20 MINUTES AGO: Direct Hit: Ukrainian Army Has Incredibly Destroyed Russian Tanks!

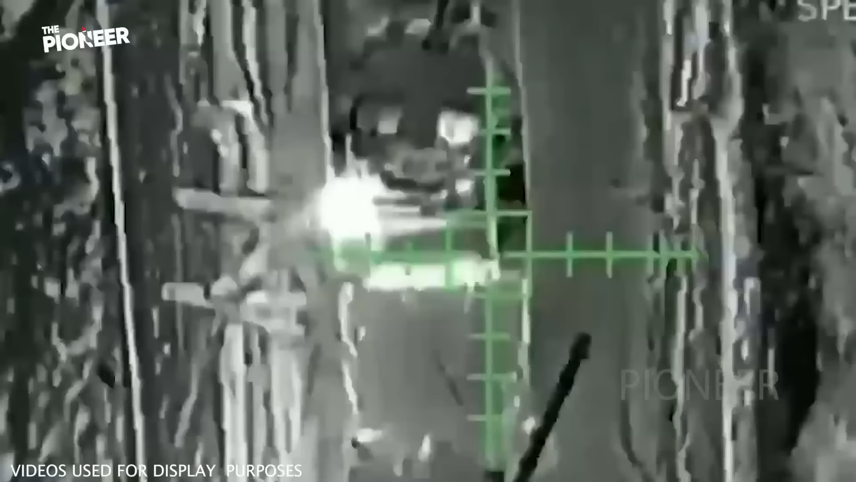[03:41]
Skilled drone operators of the National Guard have destroyed a Russian tank that came to evacuate, the caption read.
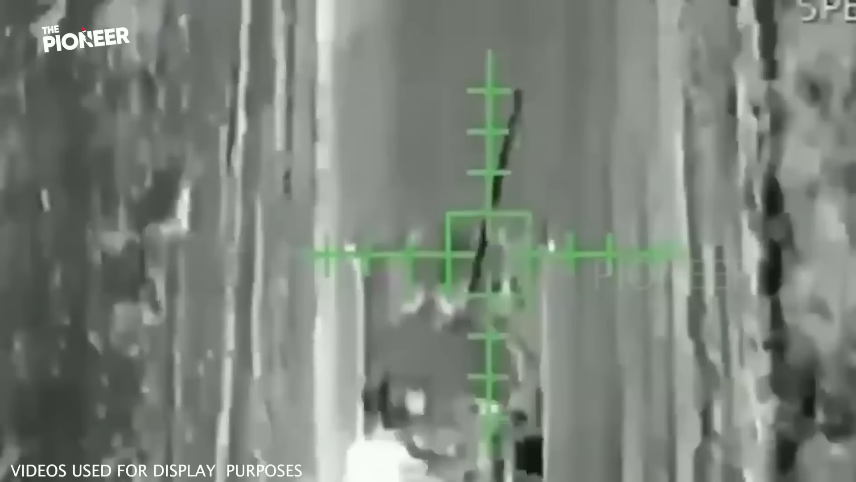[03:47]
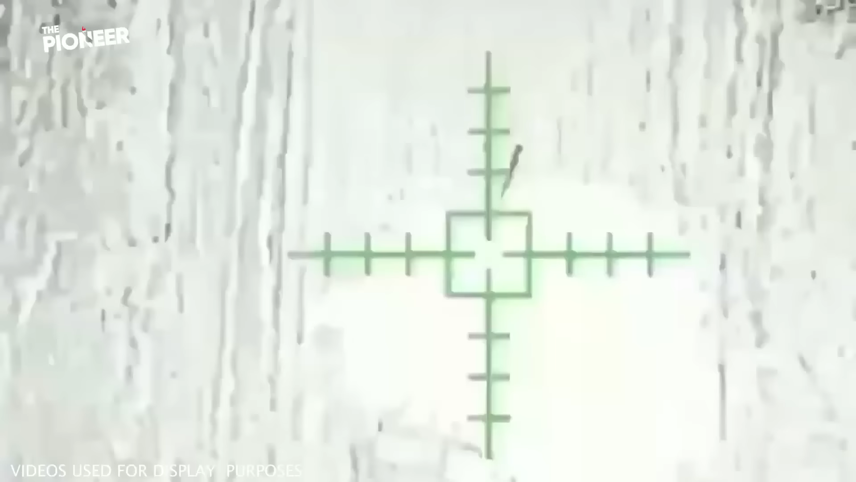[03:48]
According to independent sources, Russia has lost a significant portion of its tank stocks since the beginning of the war.
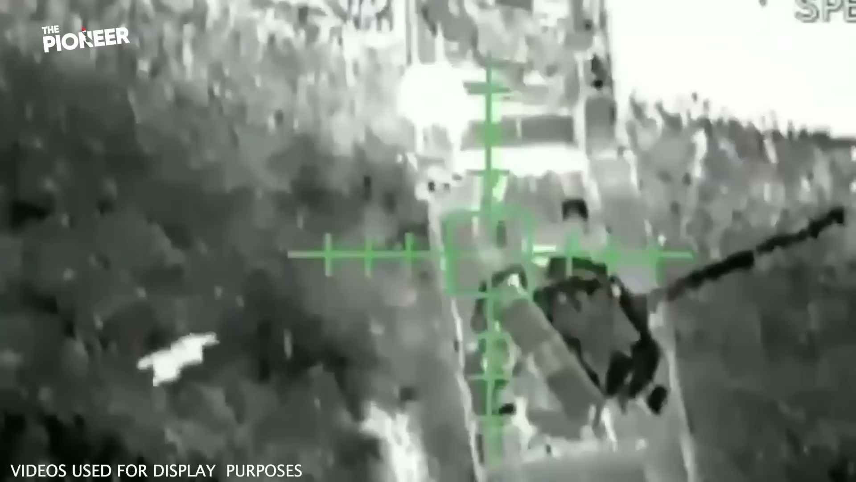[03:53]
The Ukrainian Army has managed to destroy Russian tanks in attacks using drones.